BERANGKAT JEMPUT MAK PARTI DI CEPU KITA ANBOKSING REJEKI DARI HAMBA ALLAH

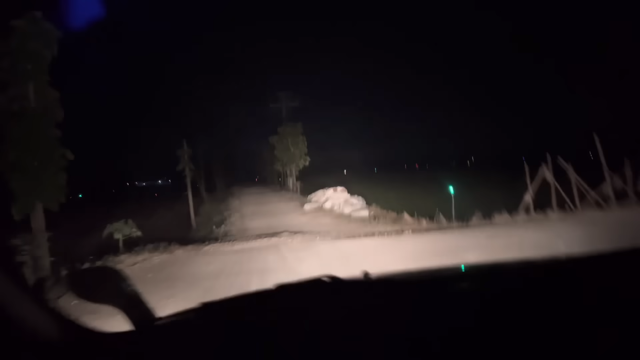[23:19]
Kloram-kloram kuwi. Betul. Oh. Liwate ora sini sana. Oh iya. Berarti lampu ban jok iki setrum to, Bang? Setrum. Tapi akeh lho kejadian wong sing kesetrum tikus. Malah wong sing geblak. Bandara Ngloram, guys. Bandara Cepu. Ngloram.
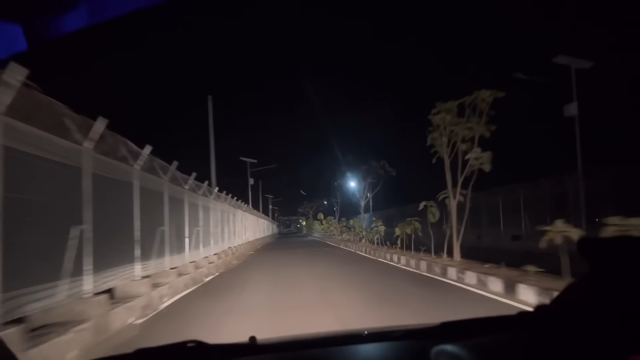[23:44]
Mobil-mobil lewat sini jadi Batro. Stasiun keretanya Kapuan. Satu stasiun keretanya Kapuan. Saya di Jami. Terus sana ini kan bandara. Nggih. Saya di Rante. Ki omae anu apa?